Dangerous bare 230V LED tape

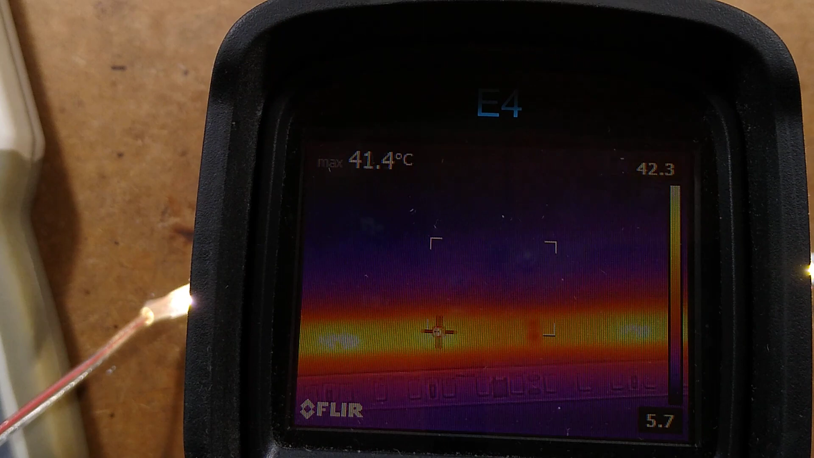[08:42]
On screen: max 41.4°C
Fleur says roughly about 30 degrees Celsius above ambient because it's about 10 degrees Celsius in my little workshop area here. So that's not bad.
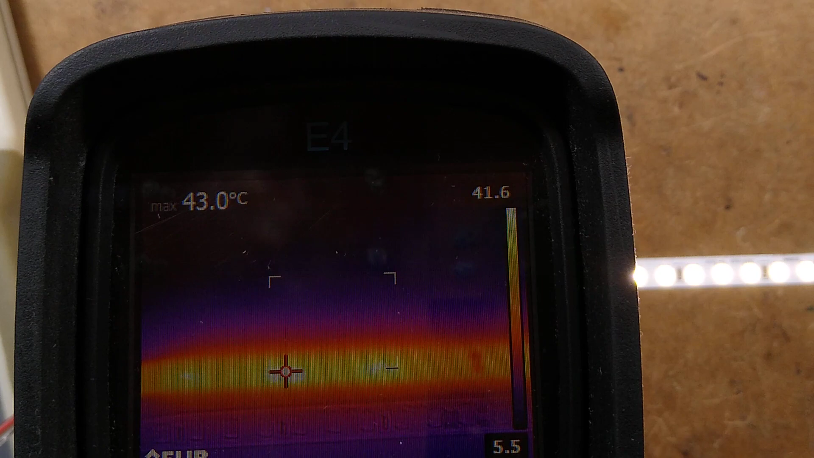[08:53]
On screen: max 43.0°C
The resistor is a little bit hotter, but it's not bad at all. That's impressive.